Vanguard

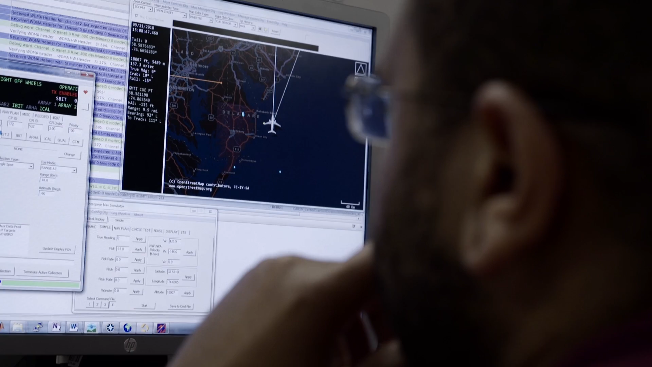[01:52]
The Vanguard architecture is very wideband, which is rare for hardware with such high power, so you can do a lot of things to see further, to see higher resolution.